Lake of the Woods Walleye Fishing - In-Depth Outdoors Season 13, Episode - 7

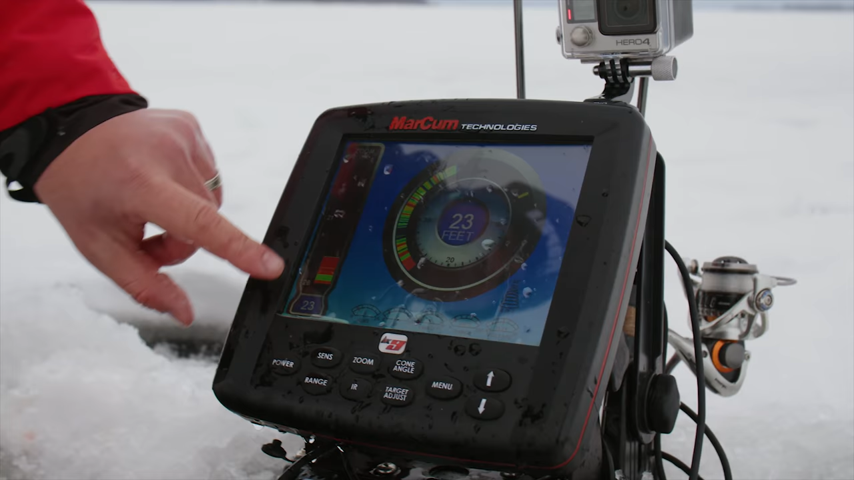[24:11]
But what I'm doing is I'm keeping the bait way up here. And I think it's allowing those bait or those fish to silhouette that bait. They see it way up above them and it must look incredibly vulnerable.
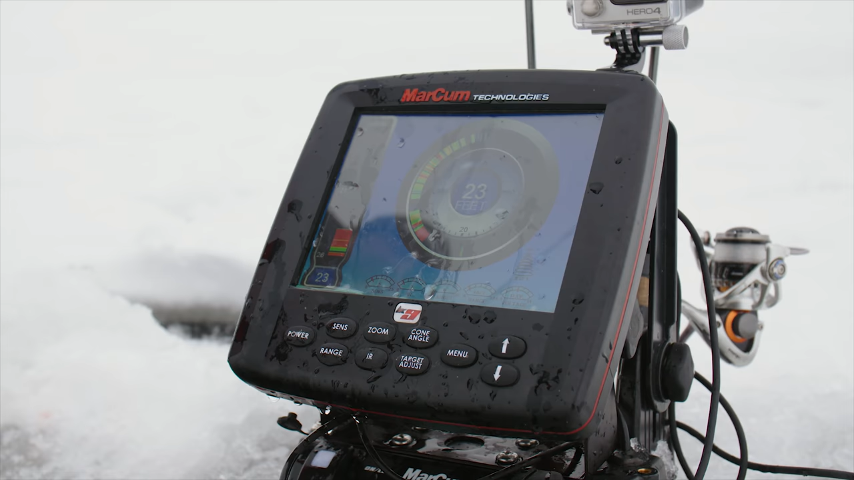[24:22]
On screen: depth 23 ft
And they just come flying up on it.
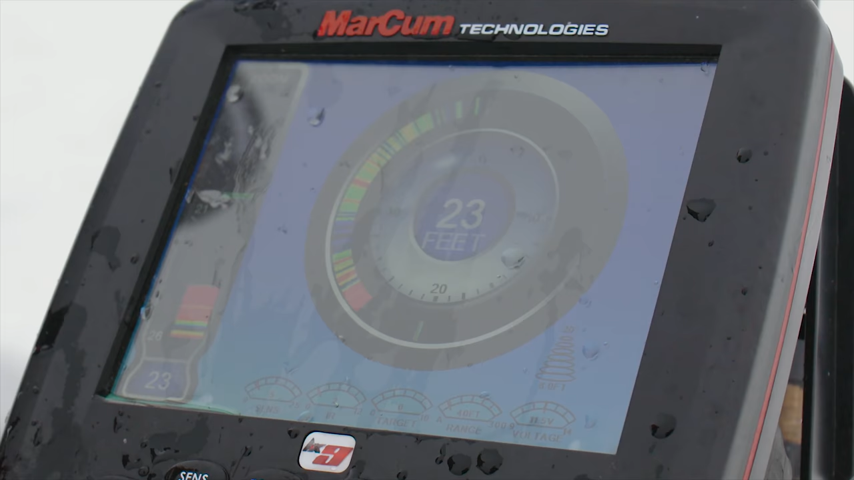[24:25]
On screen: depth 23 ft
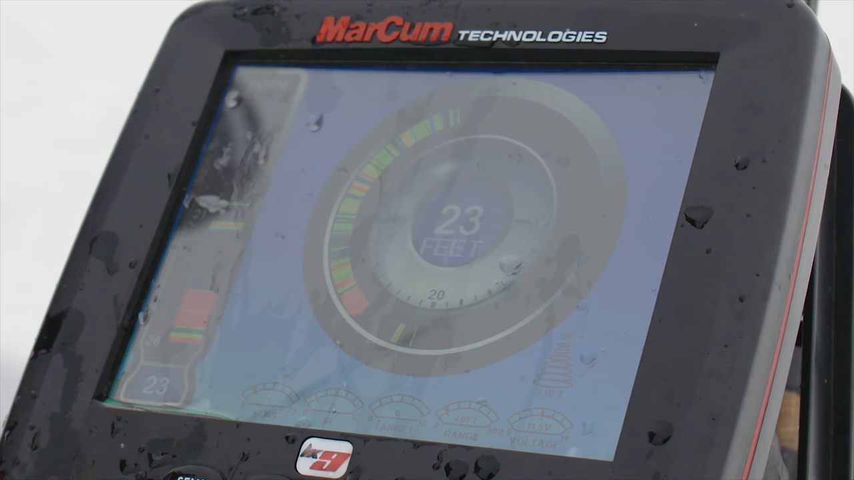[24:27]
On screen: depth 23 ft
Whoa. See what I mean? Got him. I mean, they just come out of nowhere. When you fish those baits along the bottom, they're nowhere near as aggressive.
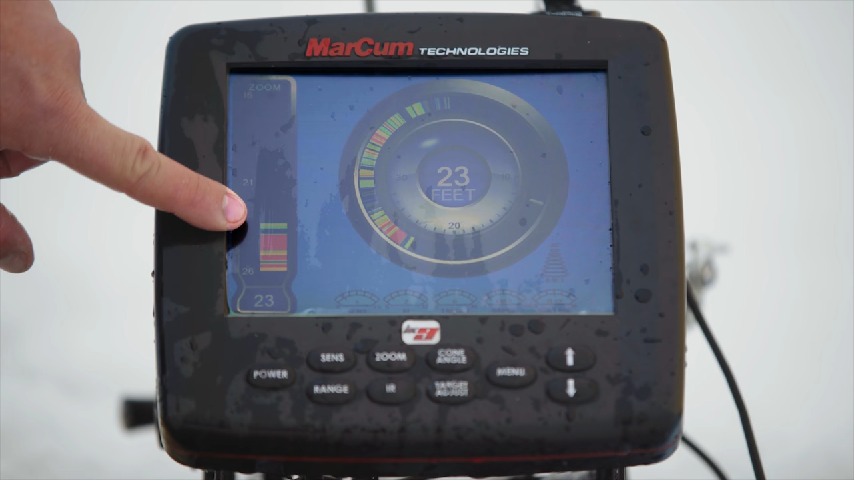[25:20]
On screen: depth 23 ft
And trust me, I sat here and I fished two different colors of spoons with minnow heads right tight to the bottom. Couldn't get bit by anything but the smallest walleye. So this is my zoom side on the Markham LX9 and you can see there's already a fish. I guarantee you that fish can see that bait already. So I'm going to stop it high, let it come up to me. Now you might be tempted to drop that bait down to those fish. Don't do it. Here he comes. Got him. That one was a little bit harder to coax. But when you see, you know, when you've got that big bar of fish below your bait and you can see it kind of pulsating where it's kind of moving around in circles, it's agitated.
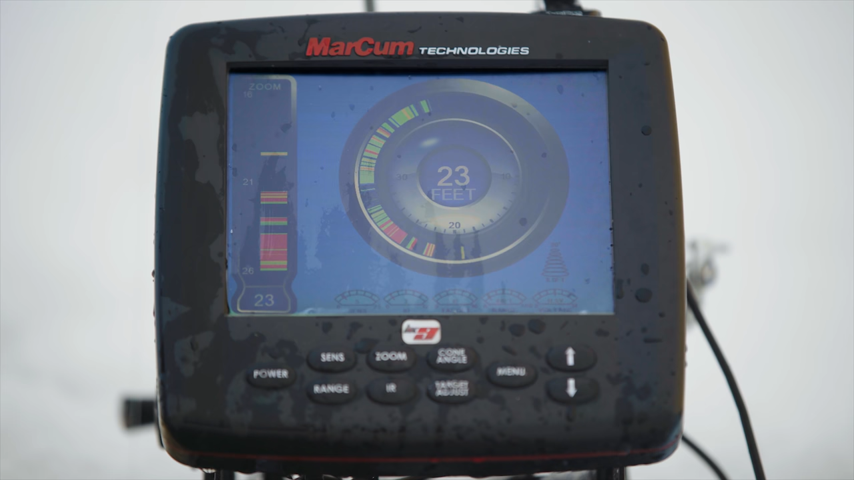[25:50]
Just give it time and it's going to fire up and eat that bait.